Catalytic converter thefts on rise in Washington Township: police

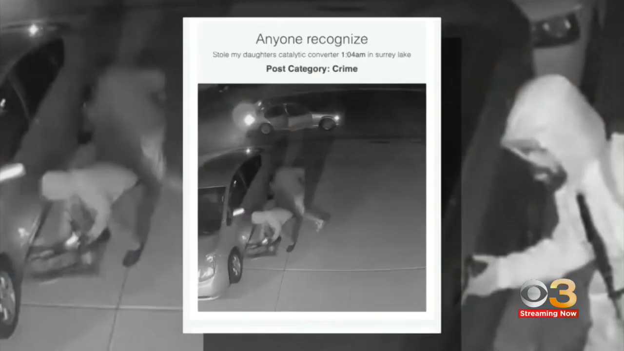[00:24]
THIEVES STEALING CADILLAC CONVERTERS AND TRYING TO BREAK INTO CARS. WASHINGTON TOWNSHIP POLICE SAY THEY ARE LOOKING FOR THESE MEN CAPTURED ON RING DOORBELL VIDEO.
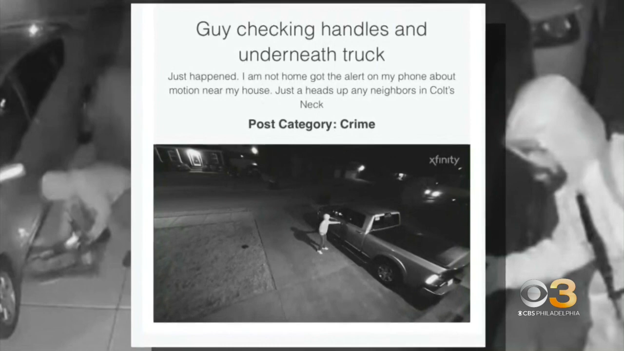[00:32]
THEY SAY THEY HIT MULTIPLE NEIGHBORHOODS THROUGHOUT TOWN.